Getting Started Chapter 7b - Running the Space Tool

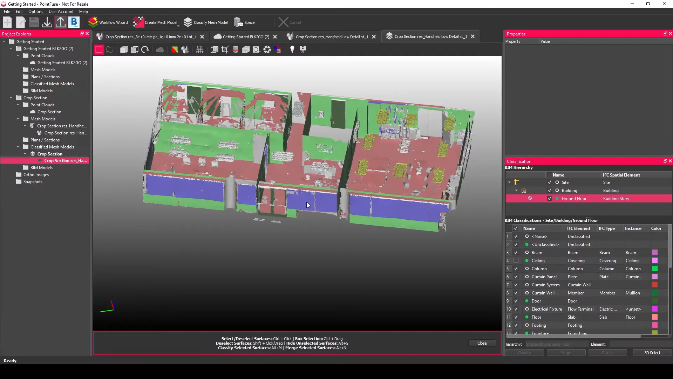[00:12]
To use the spacecraft tool, there's no settings here, all you need to do is choose on spacecraft.
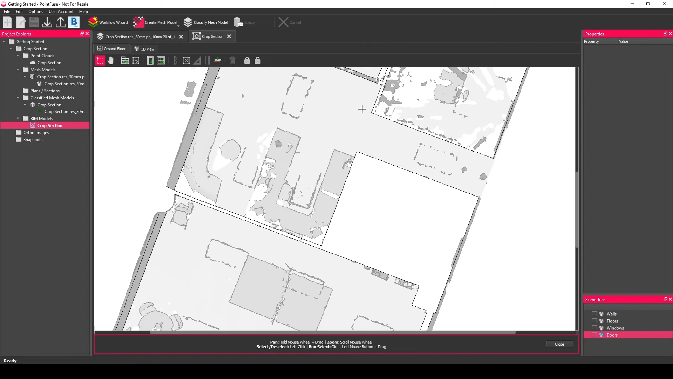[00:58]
which gives you a backdrop image to help make those editing decisions in the 2D.
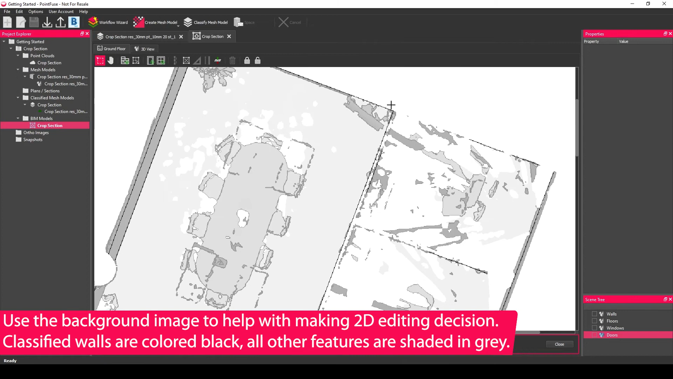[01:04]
The walls are indicated by those dark black lines. If you switch to the 3D view, the toolbar changes slightly because the tool sets are slightly different in the 3D and the 2D, but you can still perform some edits.